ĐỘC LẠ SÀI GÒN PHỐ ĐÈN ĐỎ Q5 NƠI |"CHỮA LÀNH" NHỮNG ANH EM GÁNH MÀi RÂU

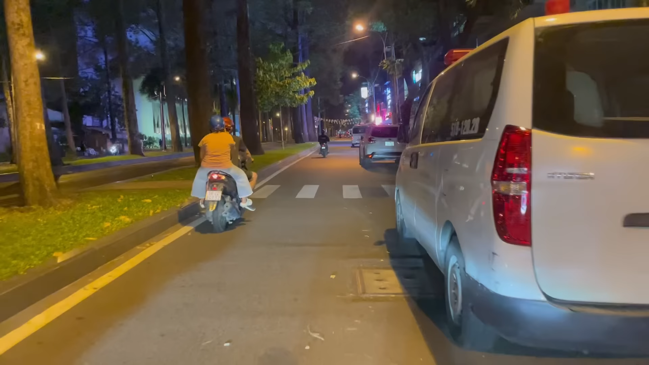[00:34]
Đây là đường Ngô Gia Tự các bạn.
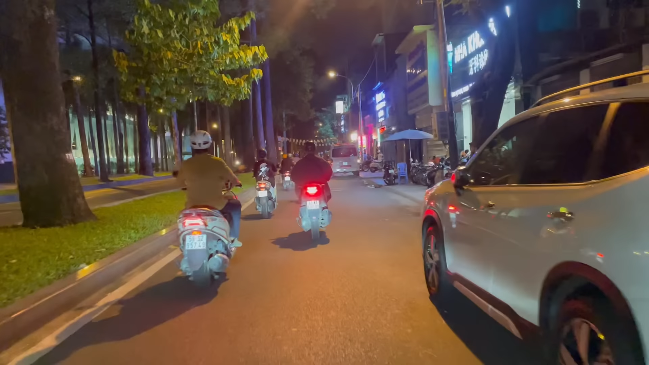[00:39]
Hai bên đường nó rất là tối, rất là tối, mà ở đây có rất là nhiều chị em, những cô gái chân dài ở đây phục vụ hành nghề đây nè các bạn.
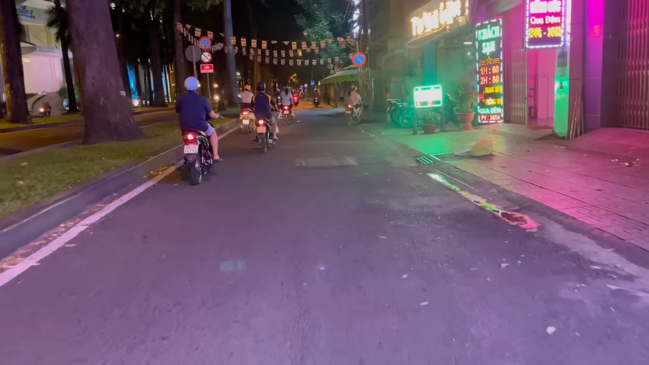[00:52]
Mình đi một đoạn nữa mình sẽ gặp những chị em, mình sẽ review cho cả nhà mình cùng xem nha các bạn.
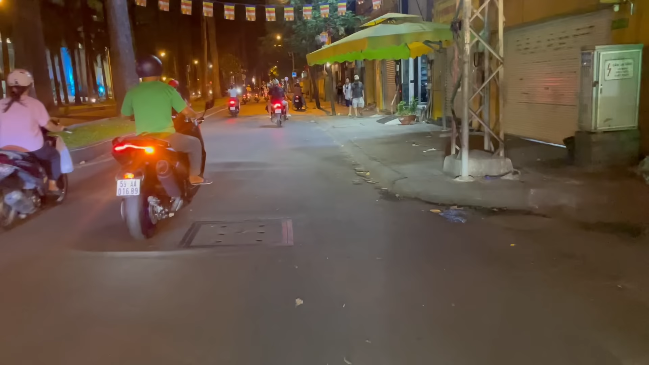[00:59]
Dạ, ở phía trước này là nó có một cái ký túc xá nè các bạn, hai bên chị em mình đứng ở đây rất là nhiều luôn đó.
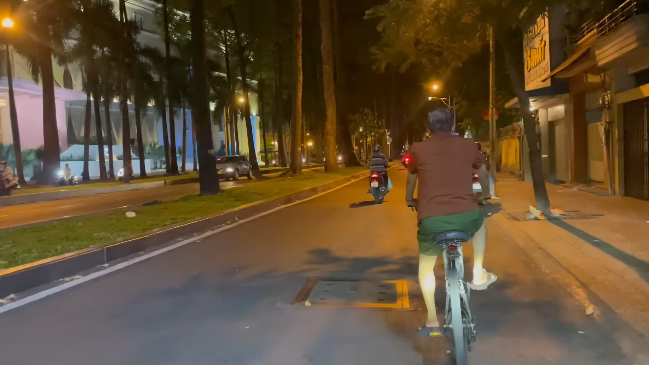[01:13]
Mình sẽ đi dài lên đây nha các bạn, nó xa xa ở phía kia có những chị đứng nữa các bạn, có những chị em chân dài đứng ở đây đó.
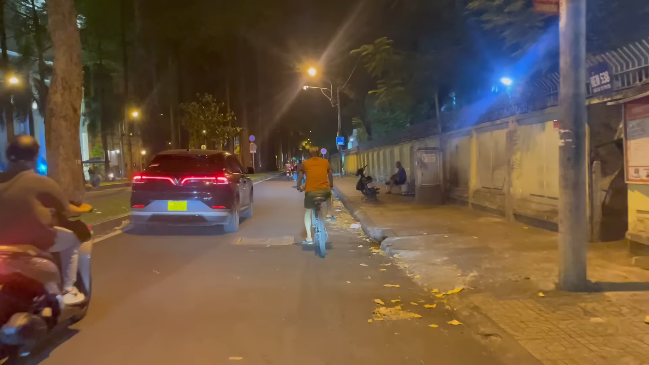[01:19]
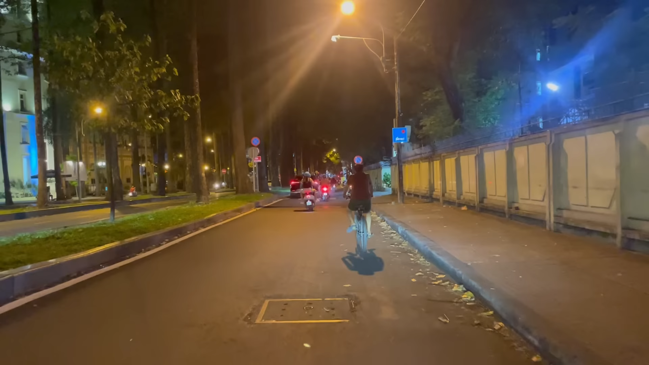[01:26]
Ở khoảng đường này bị gì các bạn biết sao, mấy chị em ở đây đoạn đường này rất là vắng các bạn, rất là vắng đó.
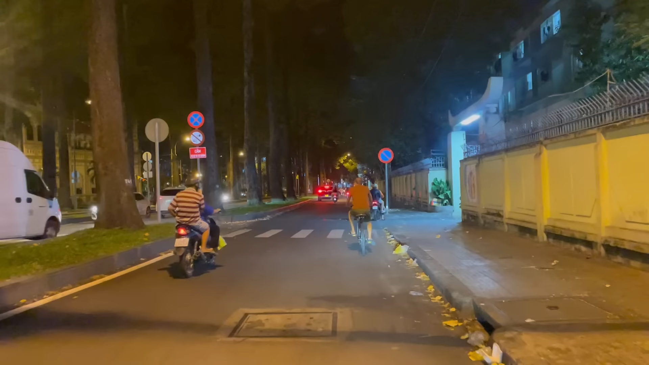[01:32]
Và có một em dài đó có bắt được khách cái gì đó các bạn, không phải bốn phòng sao dạ.
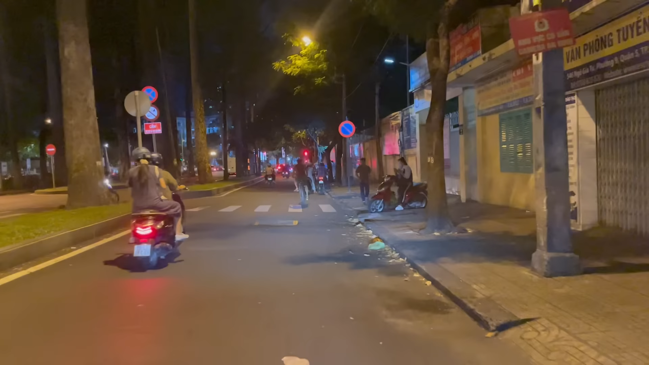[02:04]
Đó các bạn thấy chưa, đây có một bạn bắt được khách đây, đang chào mời khách đây này các bạn đó. Thấy bạn thấy không, dạ.
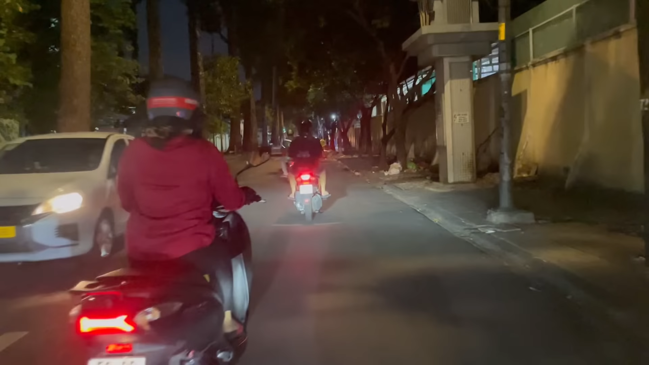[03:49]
Đây là đường Ngô Quyền đó các bạn, đường Ngô Quyền hướng này sẽ đi về ở Nguyễn Chí Thanh đó các bạn. Các bạn hai bên đường này rất là vắng thế các bạn. Đó, ACB.
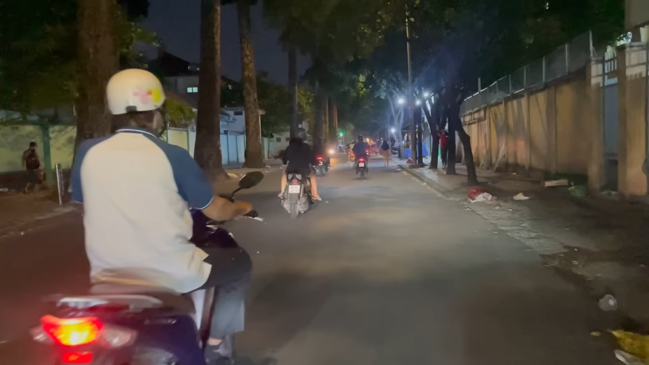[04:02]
Ở phía trước xa xa kia có một cô đứng ngay gốc cây đó các bạn. Đó, các bạn có một chị đứng ngay gốc cây đó, đại đó. Đó các bạn. Rồi mình sẽ đi hút cỏ đây nghe các bạn.
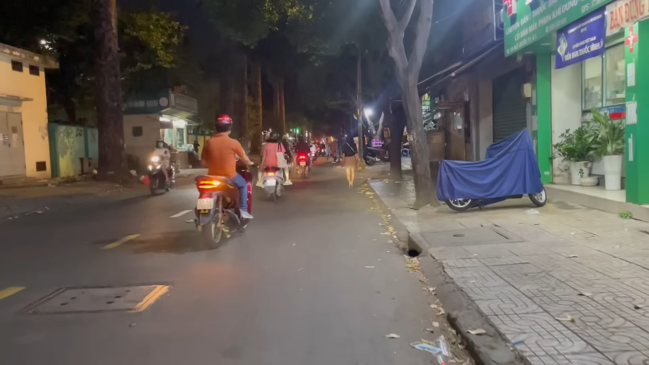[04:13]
Có một em này đi ở dưới lộ nữa nè. Có một em đã từ xa đã thấy một anh trai nào thả xuống nè. Đó, em đi tưng tưng chắc kiếm chỗ nào phục vụ tiếp, đi chỗ nào đứng kiếm bãi đáp đó các bạn.
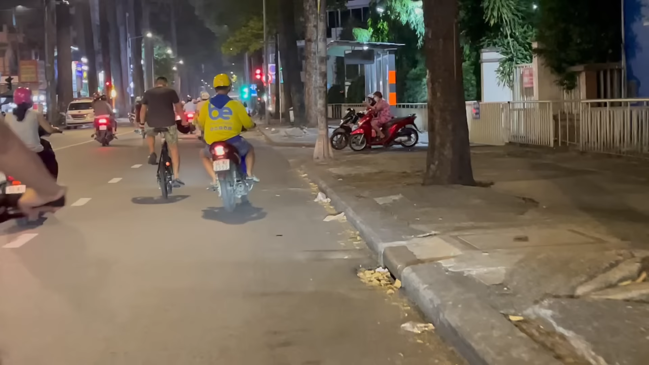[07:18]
Nếu mà đi đi Nguyễn đi mà Nguyễn Chí Thanh thì đối diện nhà máy bia các bạn, đối diện nhà máy bia rất là nhiều các chị em ngồi đứng này đó, thấy không các bạn, chị em mà rất xinh tươi, rất là sang, đi xe rất là xịn luôn.